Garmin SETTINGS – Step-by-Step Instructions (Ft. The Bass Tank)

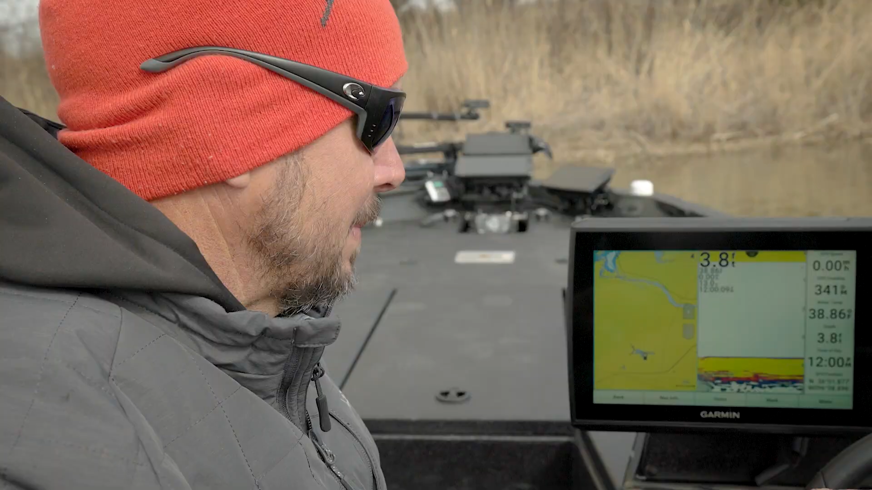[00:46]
i'm sure and you may want a different setup that's the cool thing about these units is you can set up however you want first
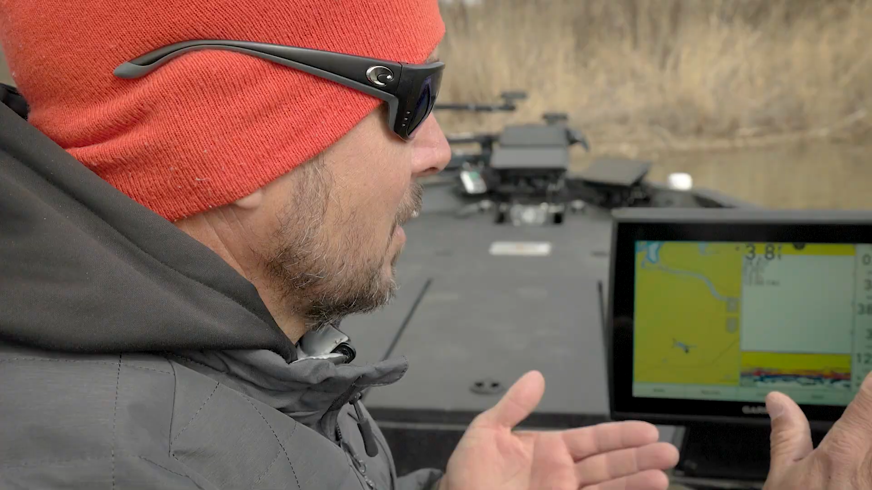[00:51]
of all i'm going to let him push buttons while i talk he's probably going to talk some just uh make it a little quicker
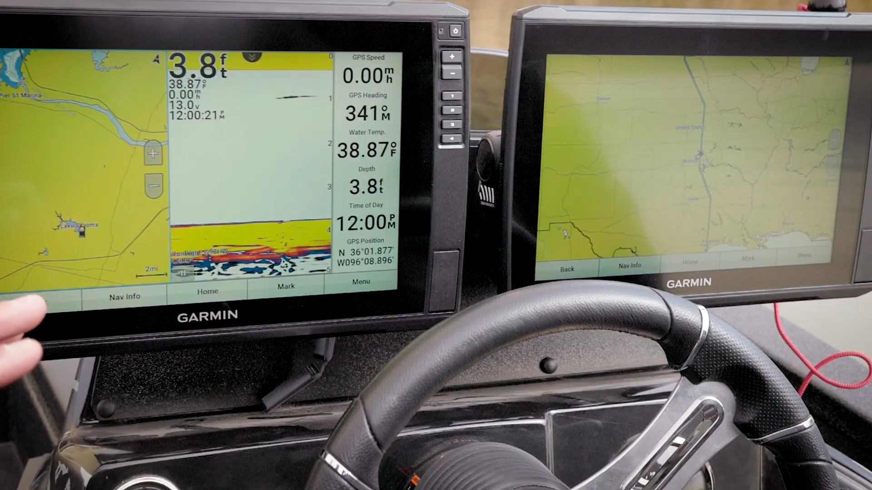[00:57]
On screen: depth 3.8 ft, water 38.87°F
this is my running setup running down the lake okay
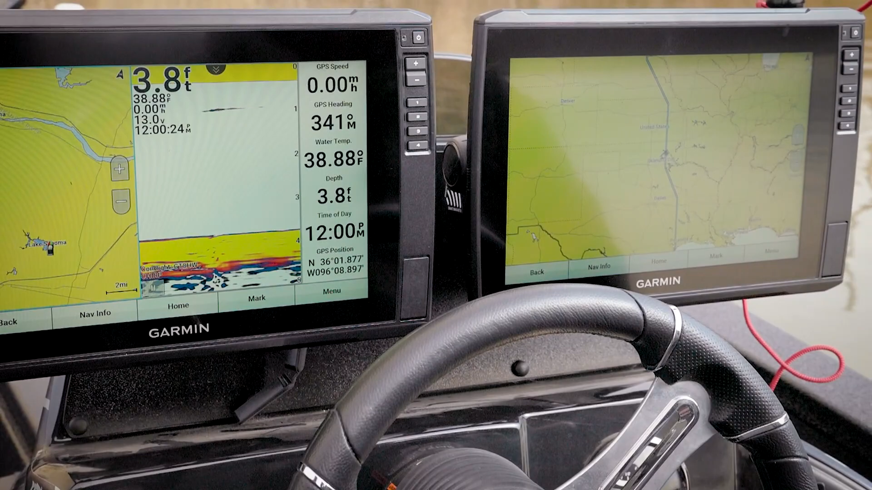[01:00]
On screen: depth 3.8 ft, water 38.88°F
i don't this is all i need to see is mapping 2d and a big wide view
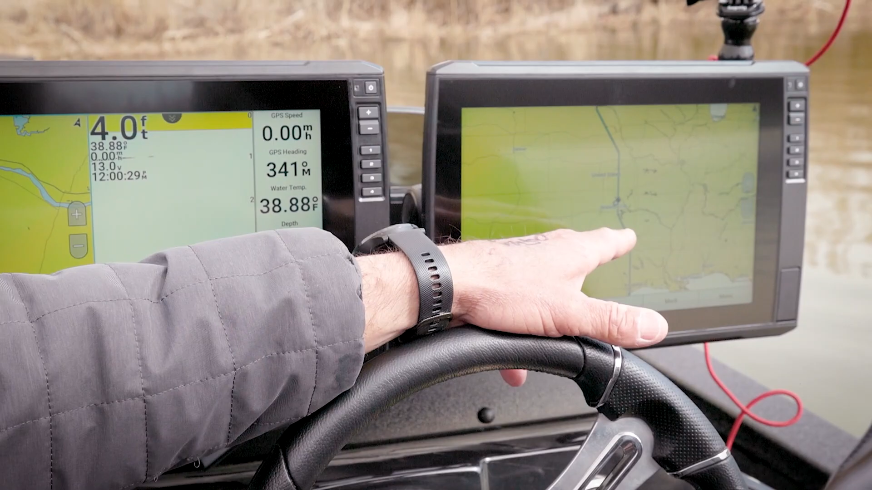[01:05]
of mapping all right scott take away this sidebar because i don't want that all right this is
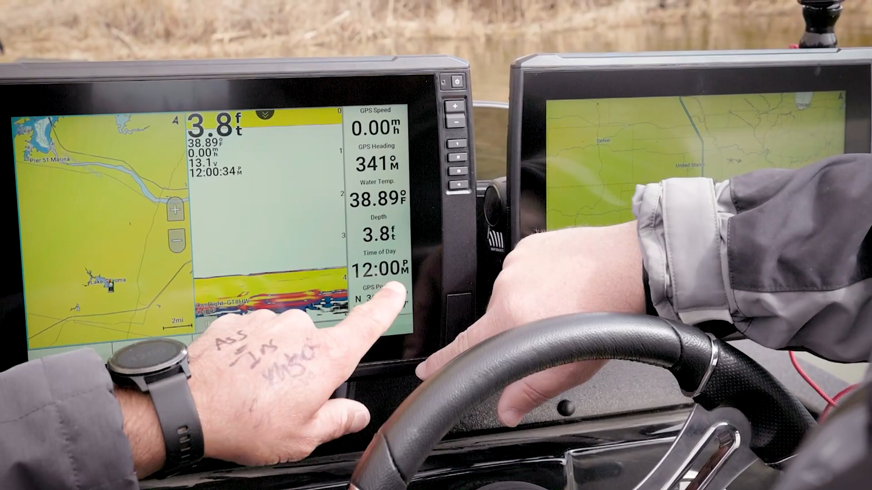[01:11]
On screen: depth 3.8 ft, water 38.89°F, speed 0.00 mph
why time depth i pretty much have all of this information here so let's make my unit from a 10 inch back to a 12.
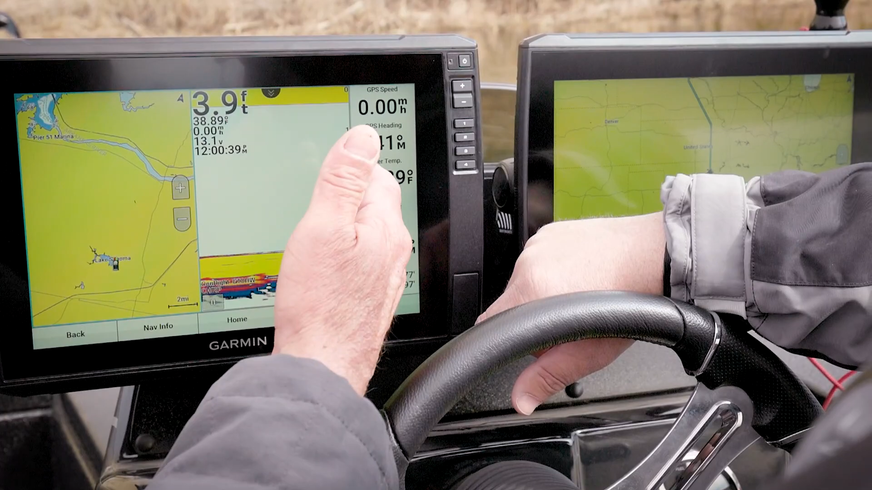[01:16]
On screen: depth 3.9 ft
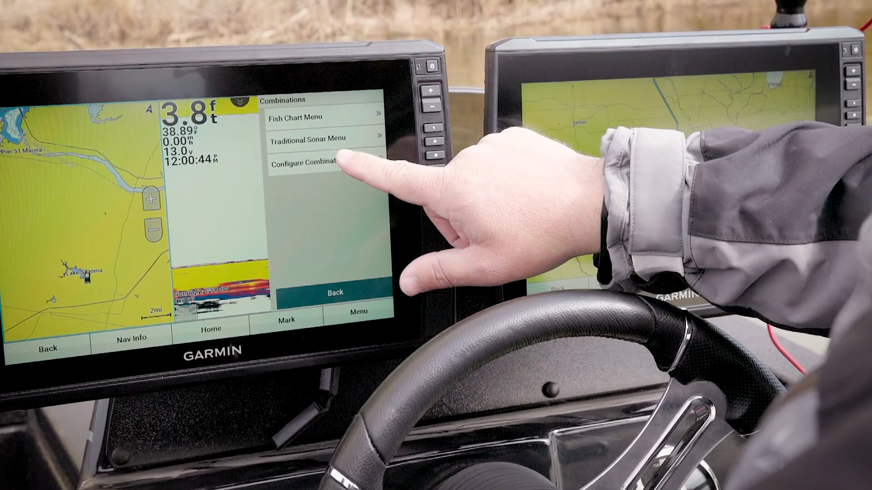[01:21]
On screen: depth 3.8 ft
so we're going to go ahead into menu uh configure combo we're going to edit overlays and we're just going to hide the overlay numbers then we're going to hit the back and then they're gone okay
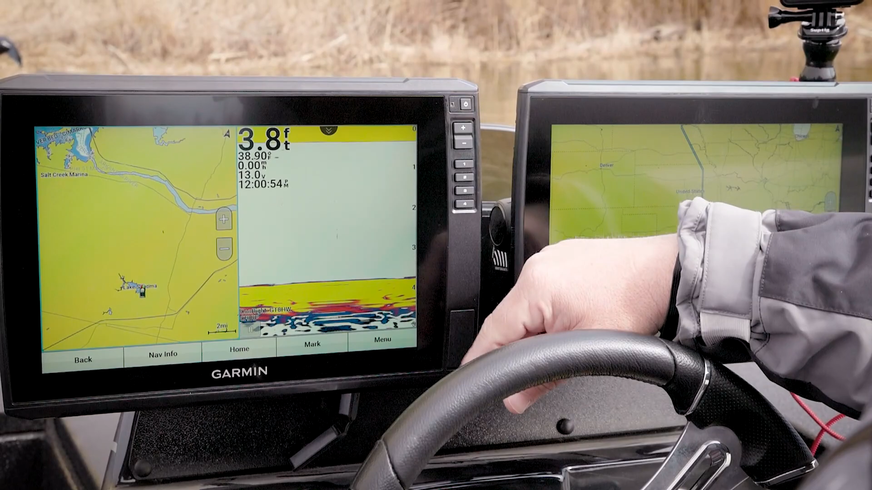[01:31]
On screen: depth 3.8 ft
i want my map bigger than my bigger because i don't need a lot of two that's exactly right so what we're going to do is come in here to menu we're going to configure combination we're going to edit the layout
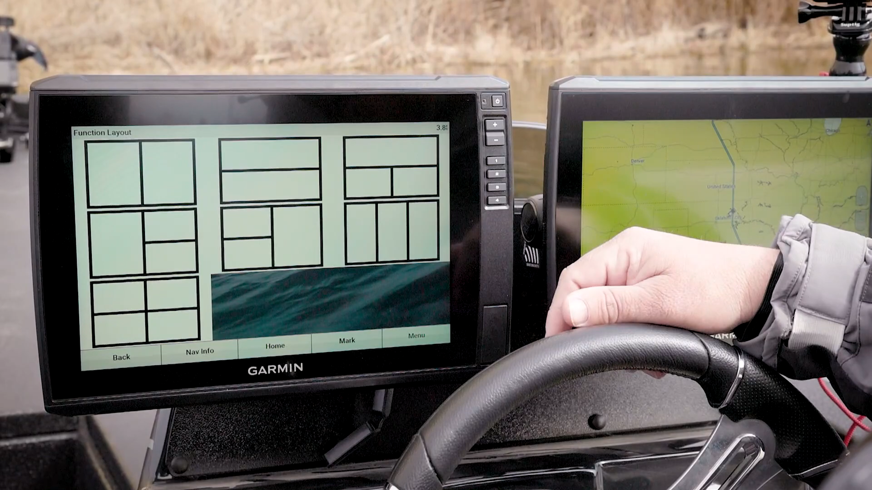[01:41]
make sure we're here there edit combo edit
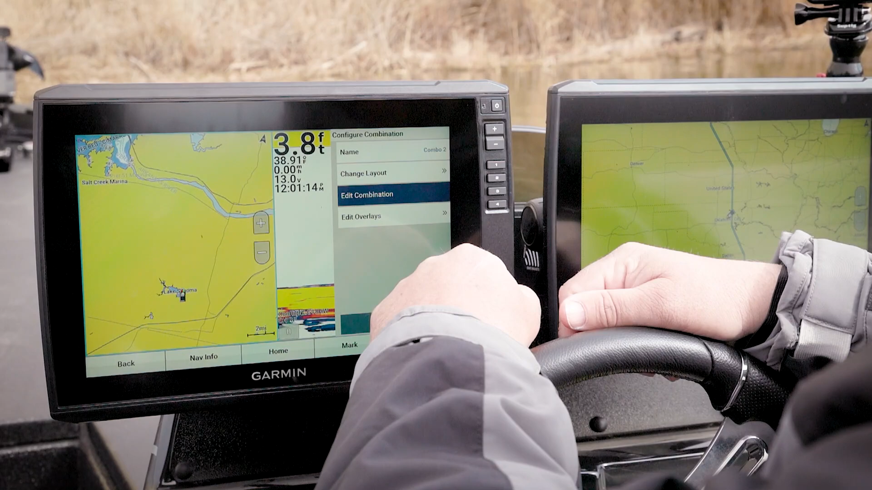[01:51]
On screen: depth 3.8 ft
combination there we go slide that baby over i like it thin because most of the
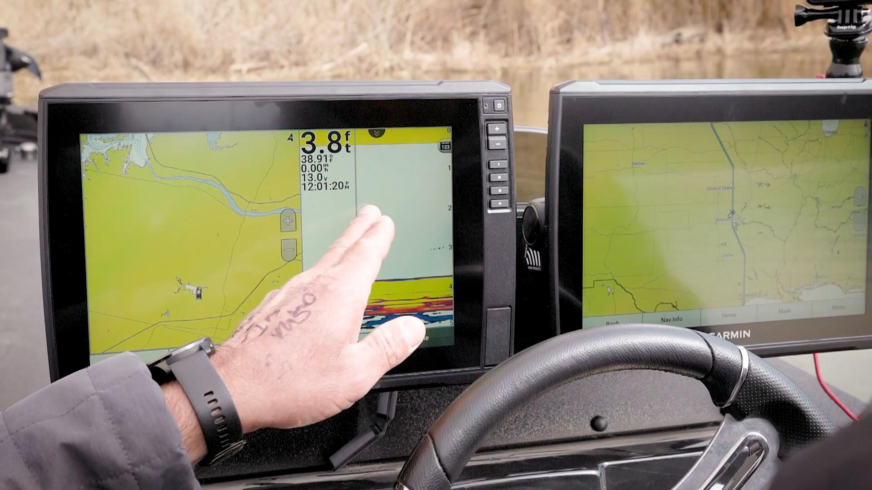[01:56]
2d that i'm looking at is just running down the lake yep so that gives me the full map
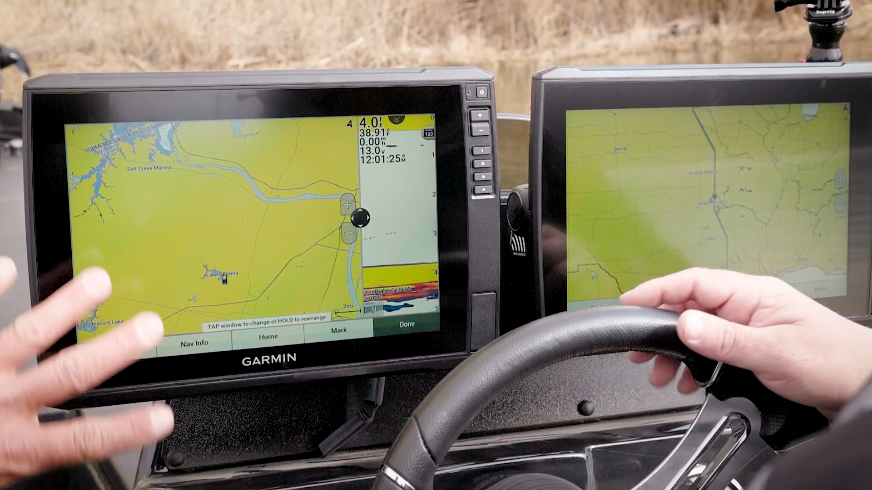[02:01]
right there one thing of note make sure you hit the done button because i've we've we've had that where you don't and you make changes you didn't mean to okay let's look at
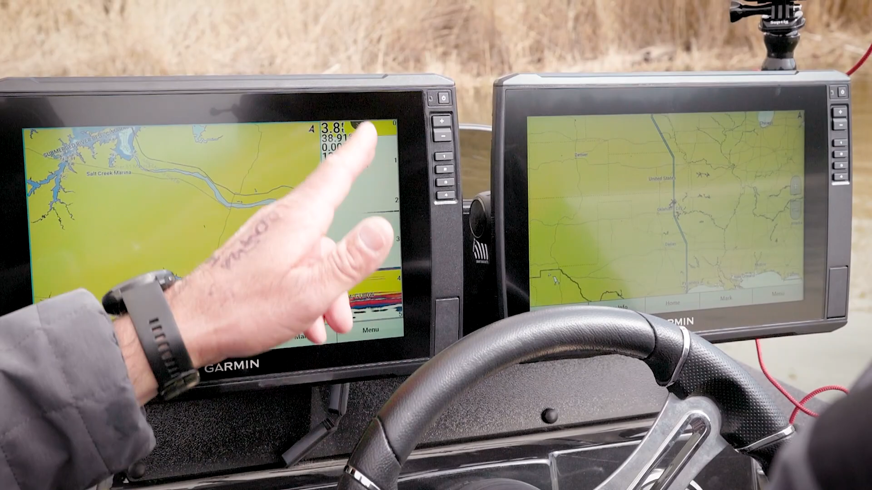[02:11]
the settings in the gta all right so we're going to hit menu again and it's